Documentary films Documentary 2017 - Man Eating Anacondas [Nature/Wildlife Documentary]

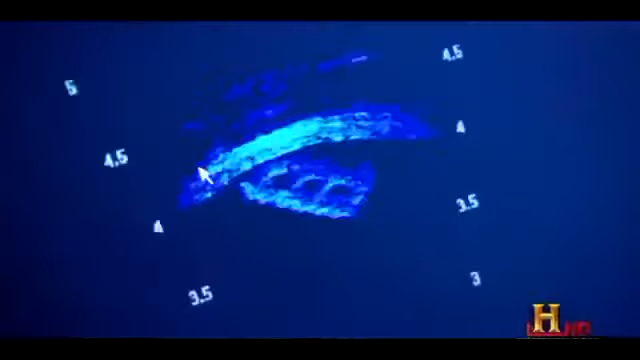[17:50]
Now this brick is only about four feet away but in Venezuela while you're looking for snakes they'll be probably 30,
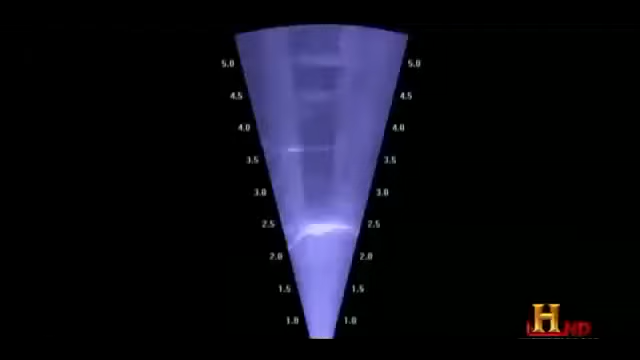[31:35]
cool I can see him I can see his arms his feet I can see how fat he is let me measure how fat he is
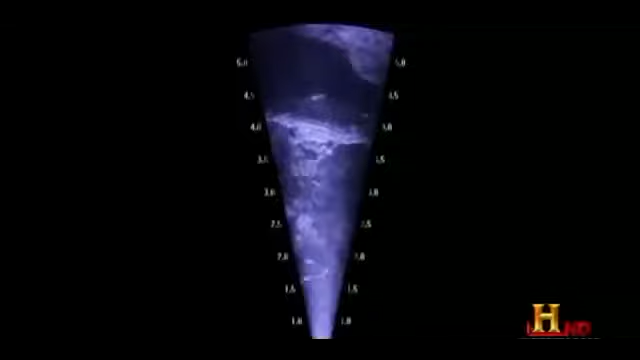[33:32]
under the water with the sonar what Rivas sees is the outline of a crocodile
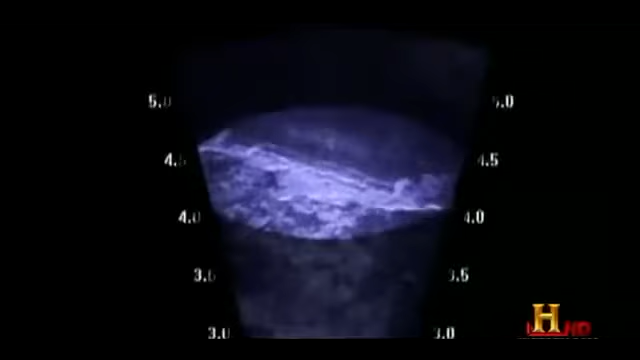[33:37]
and it's huge
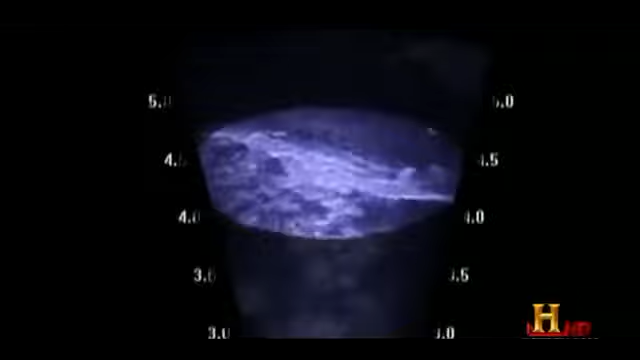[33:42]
I can actually measure how big it is shows now about three and a half meters long that is 14,
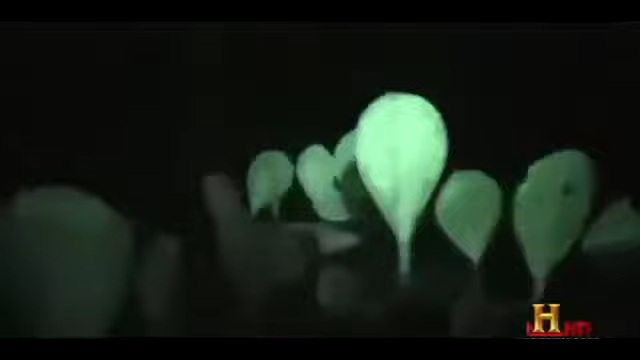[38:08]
and is startled by what he sees next
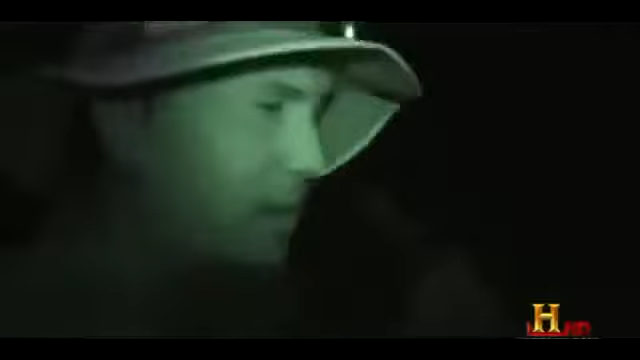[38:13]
oh wow there's a big guy right here right ahead of us right there could this be their giant
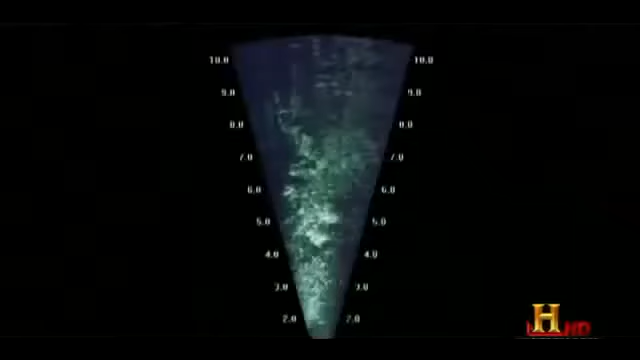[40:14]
even in the pitch black waters the state of the art sonar sees everything
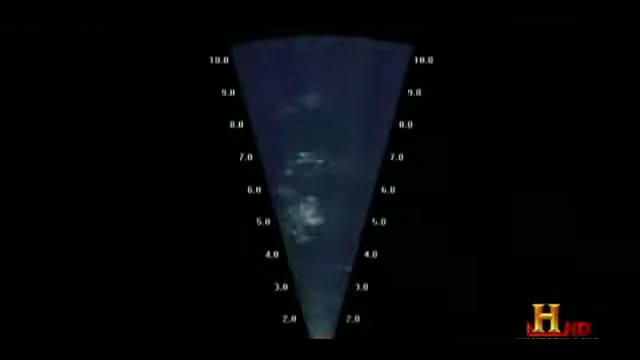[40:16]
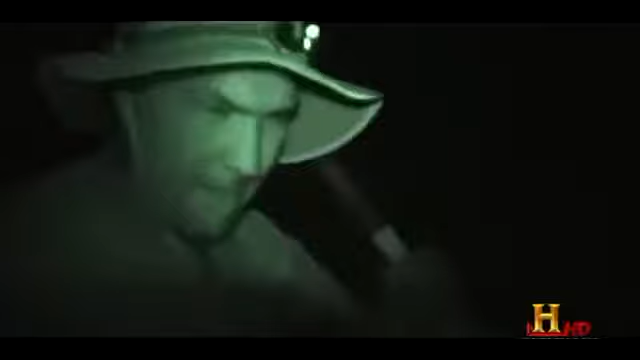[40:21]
rivas is hoping for a glimpse of the snakes distinctive coils and he gets one
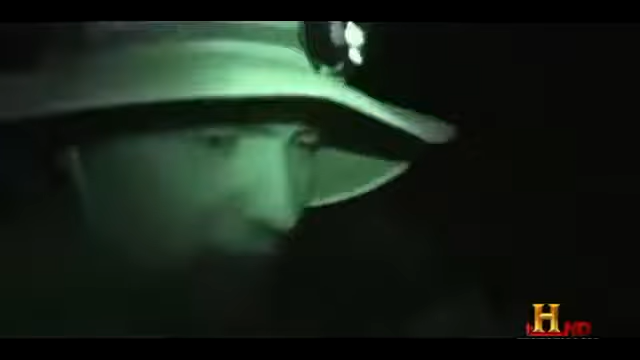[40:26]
oh wow there's a big guy right here right ahead of us
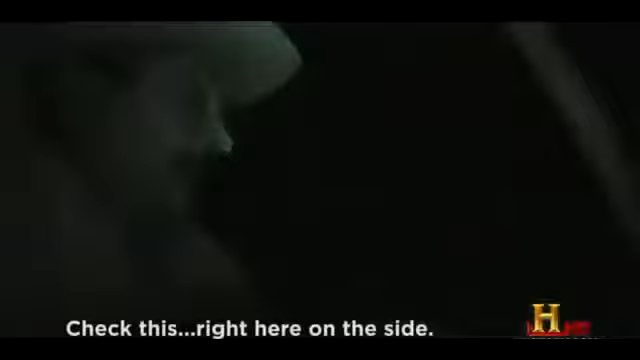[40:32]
victor check this out this really looks like anaconda right
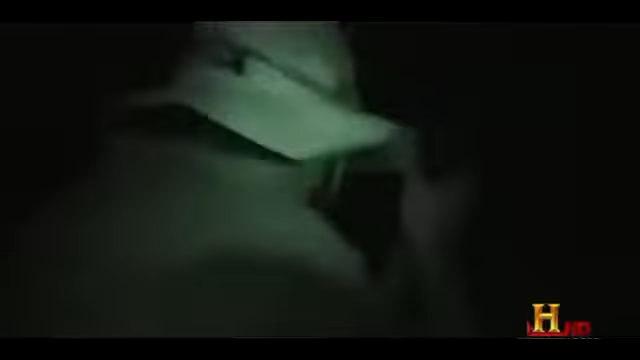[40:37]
here right in this patch of vegetation check the halfway is this a giant anaconda
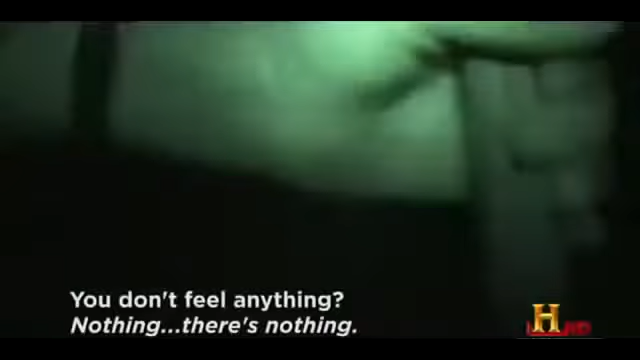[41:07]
but there is hope the sonar has recorded the entire
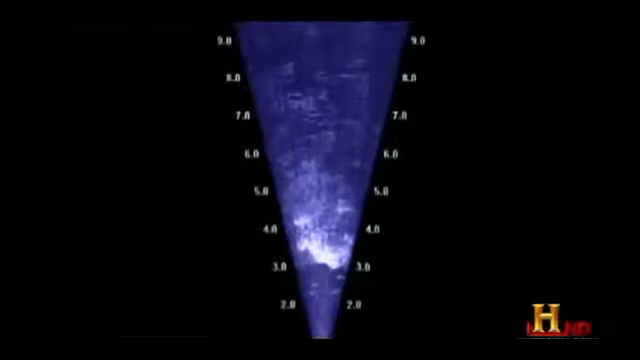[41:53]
would be a big snake but i can't really make out what it is